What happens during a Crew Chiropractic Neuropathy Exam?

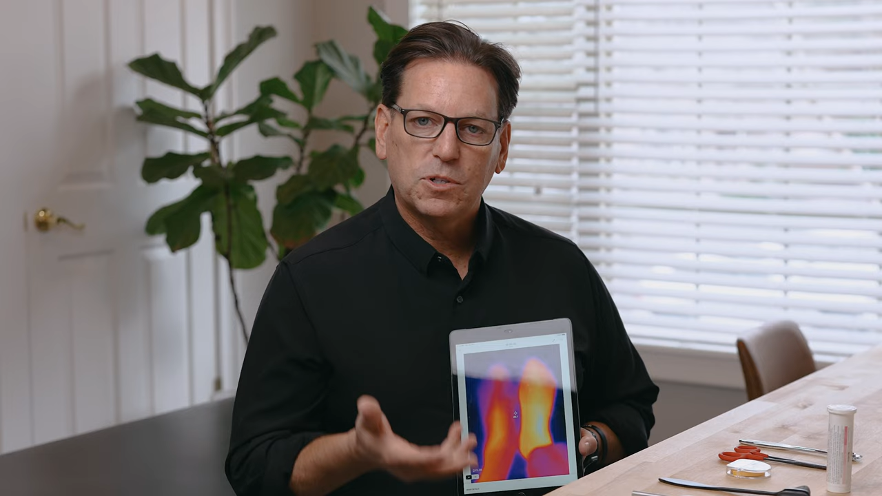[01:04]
And what the beautiful part about this is, is that this allows us to see temperature and temperature typically is going to relate to blood supply. So the brighter the color, the more blood flow, the darker the color, the less blood flow. So you can see with one of our patients here in this part of her foot, she's got pretty good, adequate blood supply,